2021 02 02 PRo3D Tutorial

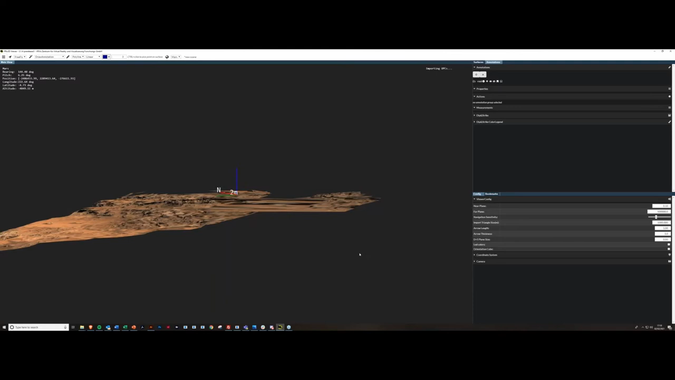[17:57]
into uh into the viewer so we can just navigate around that a little bit i'll just show some quick adjustment things i'll do to to that before we start so we've got a properties table here i've selected the stereo mosaic uh you can see that this is we've got the highlight the bounding box is visualized and we've
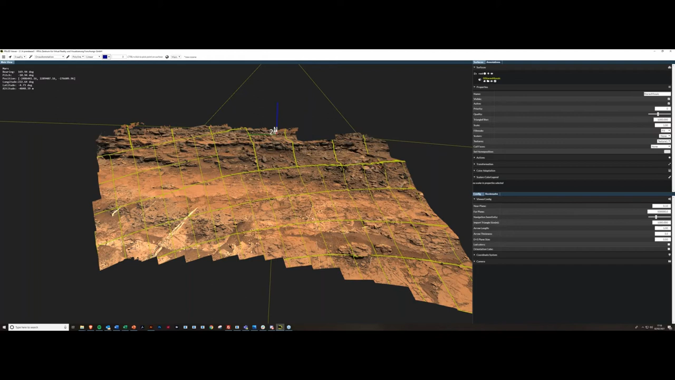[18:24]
got these patches visualized here um so first of all we can see we've got these kind of long triangles here so the surfaces the surface is made up of individual tessellated triangles here um where the matching is not good or where there's occlusion uh they become very long and stretched and can be a bit distracting to look at so
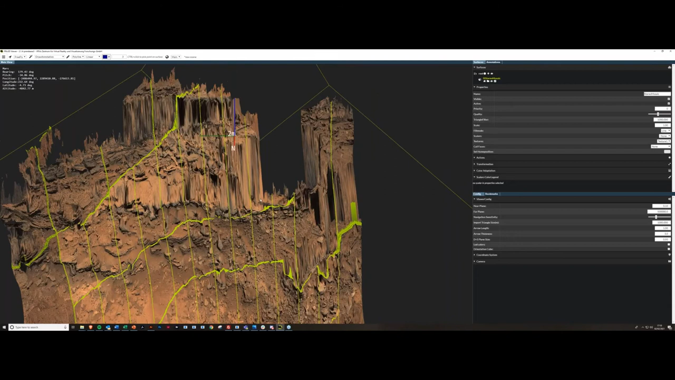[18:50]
i like to um go to this triangle filter option that's currently at 1000 so that's uh all triangles smaller than kilometer are visualized if you had a triangle bigger than a kilometer on one length of like if it's longest length was larger than a kilometer
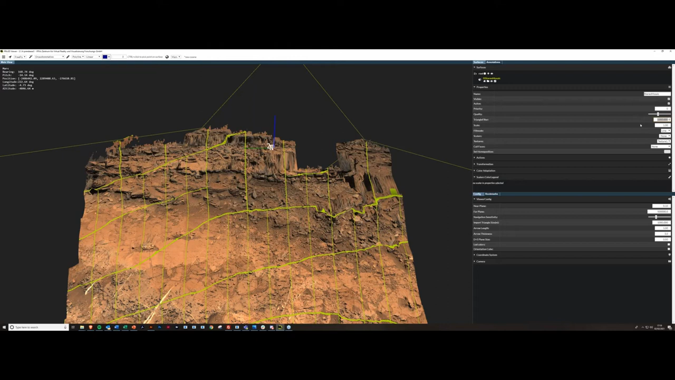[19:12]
you wouldn't be able to see that so i'll just reduce that to 0.5 for now that's okay so that's uh there's no triangles larger than 50 centimeters visualized there but it still could be better so i'll just scroll down a little bit it just removes some of the noise out of the uh the data so it's just helps you think about it a bit more clearly um i'm also currently using uh quite a sufficiently powerful computer
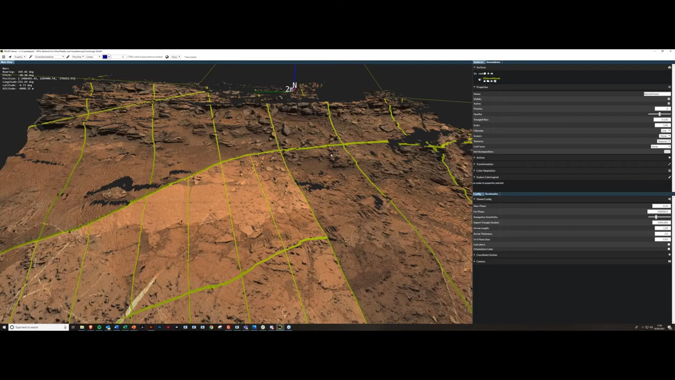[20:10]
um it's just because the computer i've can handle it i'm gonna put it up to a maximum um so yeah and i'll just put the fill mode back to fill um we don't need to worry the priority is useful when you've got more than one opc in there uh we'll deal with that on another um another situation another time uh just go in this viewer config here we've got the neoplane thing you can use this as a as a kind of slicing tool so if
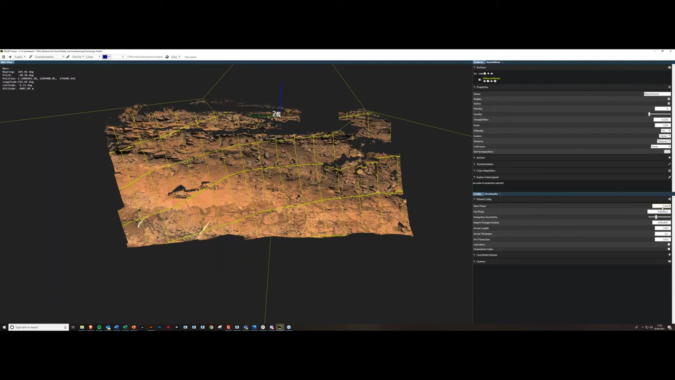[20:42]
you put it up it basically cuts everything within five meters of the viewpoint for this purpose i'll put it down to zero uh you can also set the um import triangle size and the navigation sensitivity so the navigation sensitivity is how much the viewer reacts to your mouse inputs so um you can do that with this slider here and left or right or you can use page up and page down on the keyboard uh so page up makes it more sensitive page
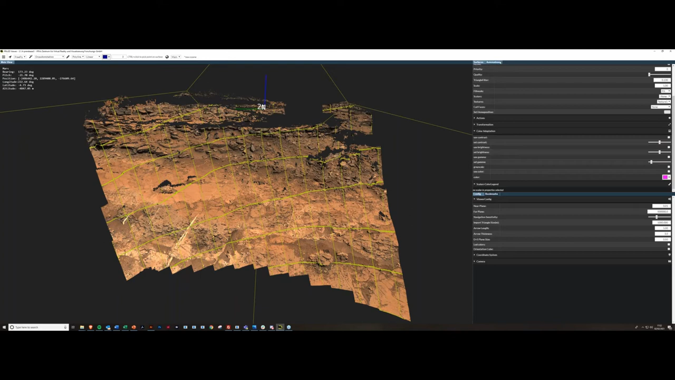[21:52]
and then you've got color listings and so on so i'll get into the um the annotation side of things now so just oh yeah so we've got two i'll just deselect the surface so i can see a bit more so just the point we've got this uh coordinate center over there where you can specify
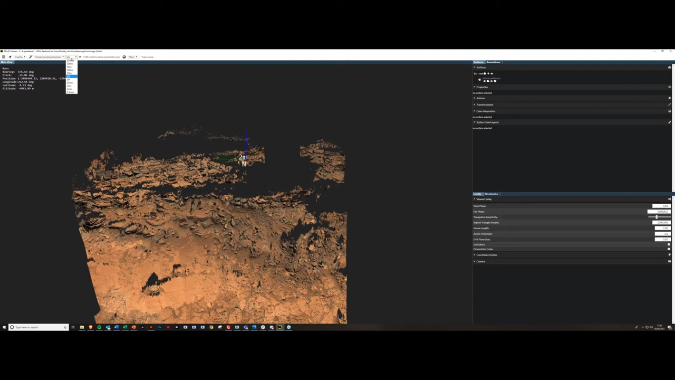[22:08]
the size of it you can put it as a one meter axis so this is the blue line is up the up vector red line is the north vector and the green line is east uh you can change the size of those lines uh this is can be used for the scale and so on and you can move it
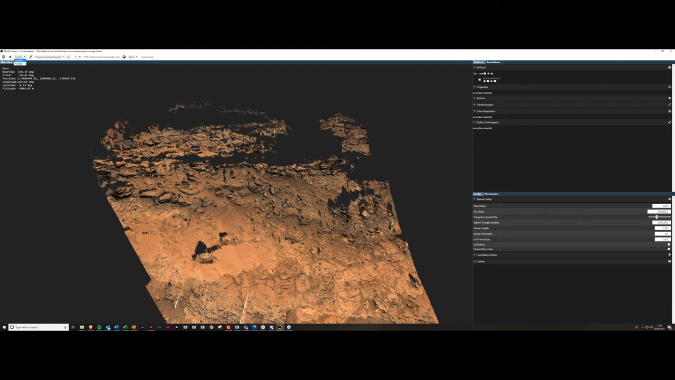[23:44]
quite useful for just given a nice quick and easy visualization of scale uh we've also got so i've got two visualization uh modes free fly is what i'm in at the moment i usually prefer to use um arc ball is you can see this pink point here obviously that it's a pick explore center hold control i want to rotate this model around this point here so let's move that there so art ball basically gives you a kind of a pivot point in the model and you can then rotate it around like that
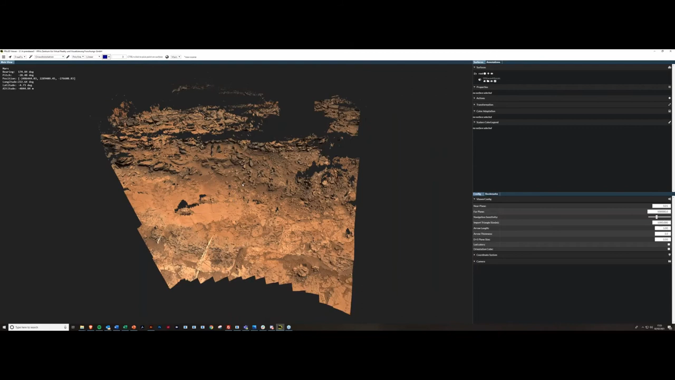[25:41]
visualized so we don't need to worry about that for now uh so i'm just going to the draw annotation so we're just in this kind of uh outcrop outcrop exploration phase at the moment so uh we'd just be wanting to take this interpretation here and then it's kind of mapping out it's up to you what you want to do i
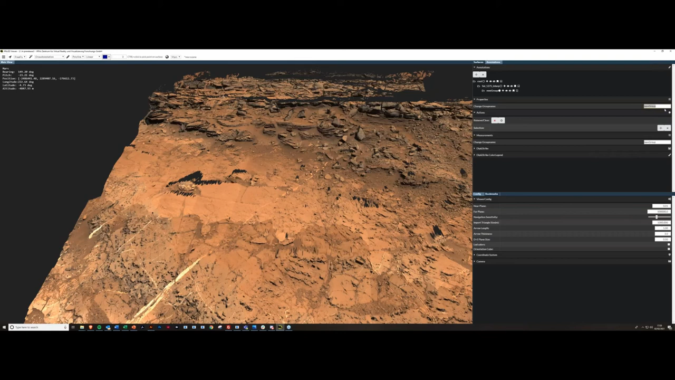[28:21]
i'll just call this one label once i wander around at the beginning and um so yeah all right it's a nice layer in there
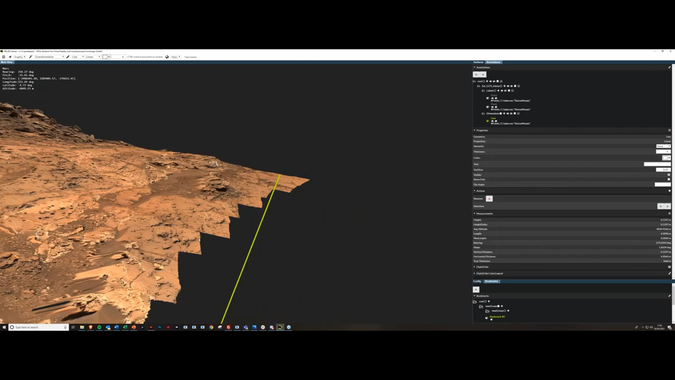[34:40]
that'll be there in that direction which sorry which is roughly which is 273 degrees uh to the west so that's the west um
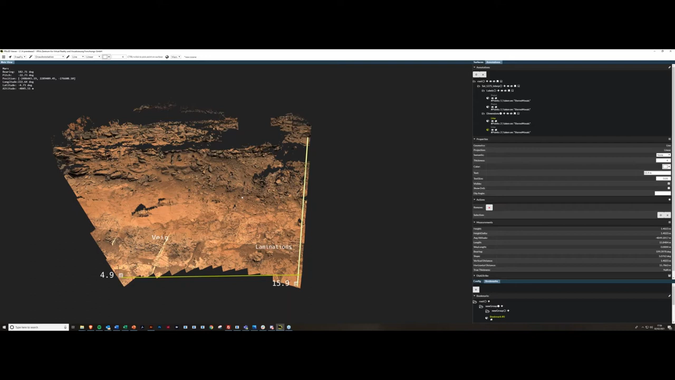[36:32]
looking at things in different positions and yeah basically just kind of planning out what you're going to do um so we've got the labels and dimensions
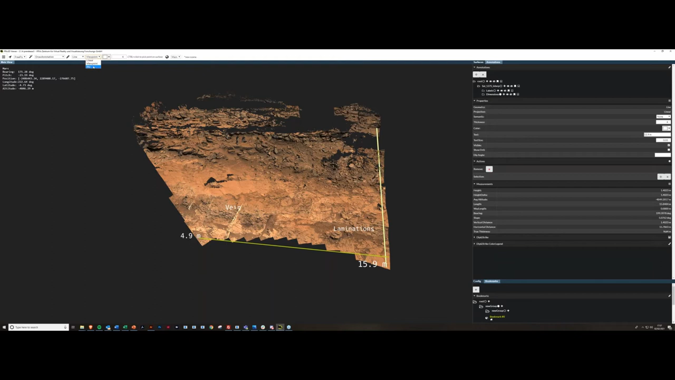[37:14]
tom showed this briefly before um you can do a sky viewpoint and you can do a sorry a sky projection and a viewpoint projection i'll show sky projection mouse this is basically more of a profile if you want
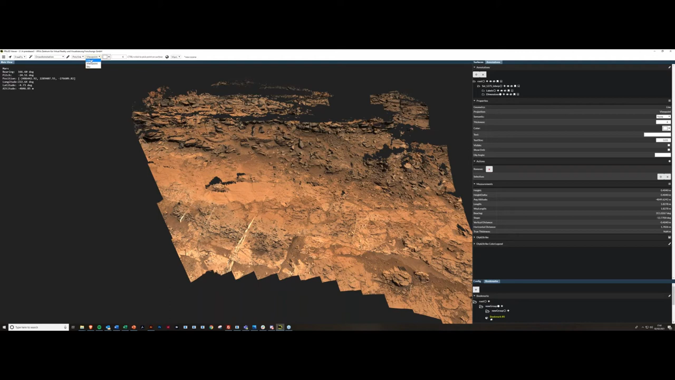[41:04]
i'll show you the overall principle so go on to draw annotation again go to polyline uh personally i like to use linear so i like a straight line to be between the points that i select that's a matter of preference i think but um it's less restrictive than the sky projection and um it just it just means you have to draw a bit more detail but i think it's more it works easier i think at the moment the viewpoint and sky and sky
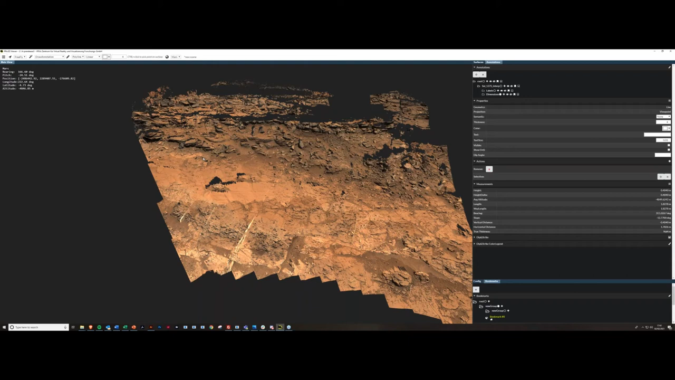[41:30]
projections might be overloading software a little bit so i'll kind of keep those sparingly where i need to see what the surface looks like along a certain line um okay so we'll do a polyline first of all we're going to draw the main boundary so i'm going a bit ahead of myself here i'm going to make a new group uh let's call it this um
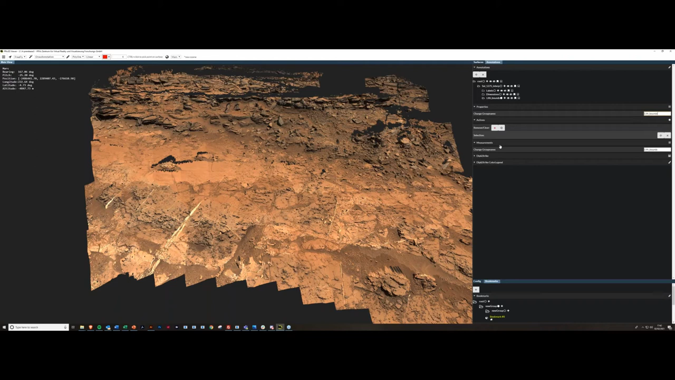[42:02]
call it what you want uh this is going to be the key main stratigraphic or lift sorry lithological uh boundary here uh it's usually good to kind of quite important to plan out what you're going to do before you do it as much as you can i just still do some serendipitous things but the more you can get an idea of what you're going to do prior to starting the annotation itself the better so you can this makes it more